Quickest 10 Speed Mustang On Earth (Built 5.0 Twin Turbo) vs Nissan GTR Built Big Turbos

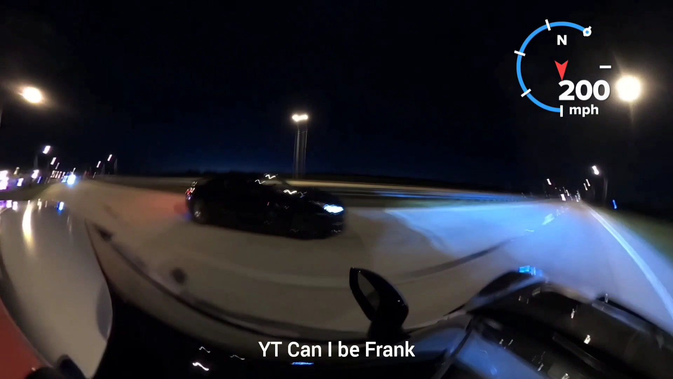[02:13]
All right, two GTRs, here we go.
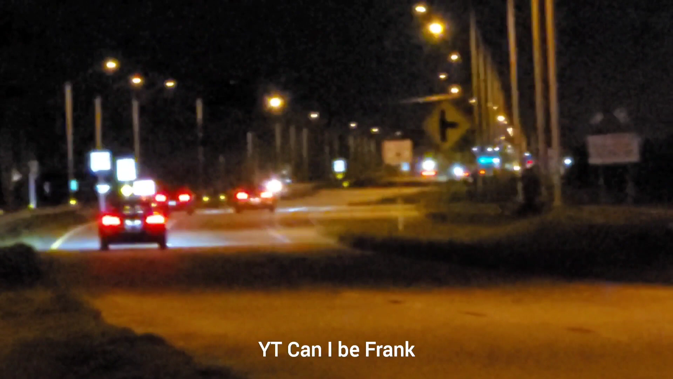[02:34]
Two GTRs, here we go. Two GTRs. one yard Pascal, five or 10 quarter to a block.